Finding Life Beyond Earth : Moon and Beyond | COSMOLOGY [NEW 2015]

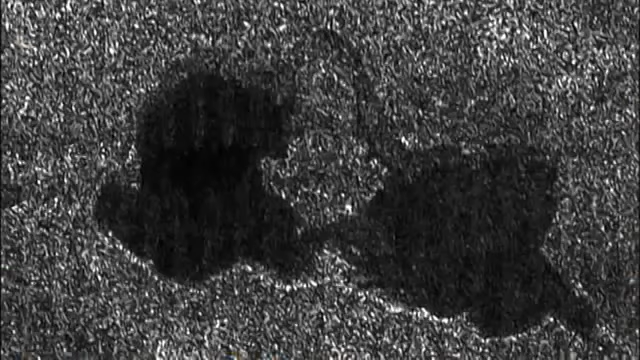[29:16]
Further flybys reveal it's just one
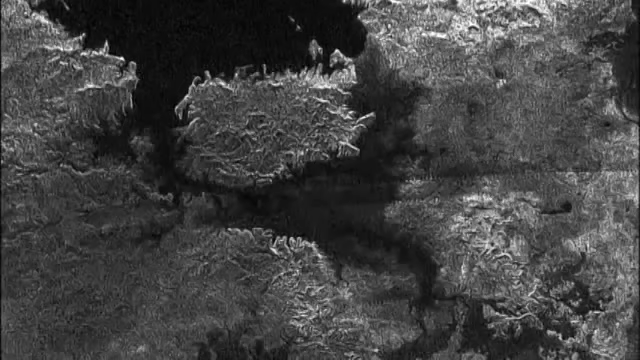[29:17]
of hundreds scattered across both the North and South Poles.